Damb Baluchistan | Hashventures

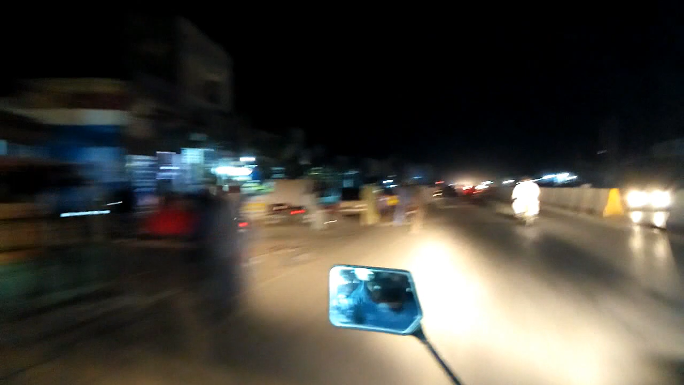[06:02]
हम विंदर के बाज़ार तक पहुँच गए और बहुत अच्छी लोकेशन थी।
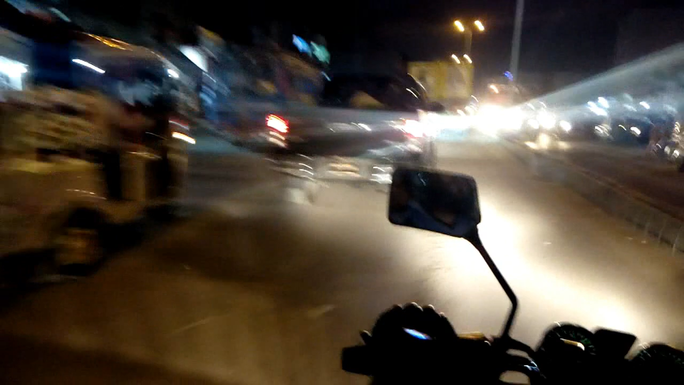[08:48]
कराची में एंटर होने वाले हब चौकी पहुँच गए हैं, ये हब चौकी के बाद
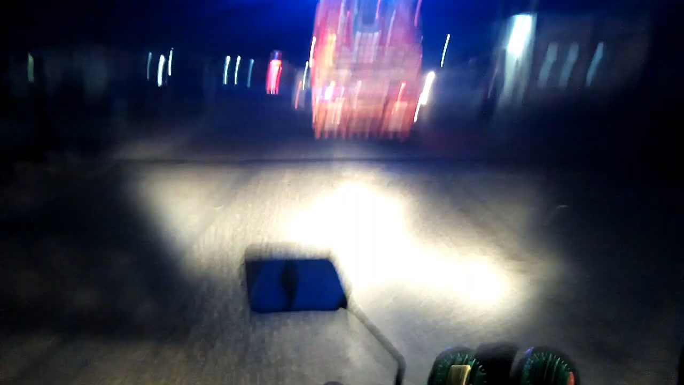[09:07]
और ये कराची में एंट्री मार दी हमने,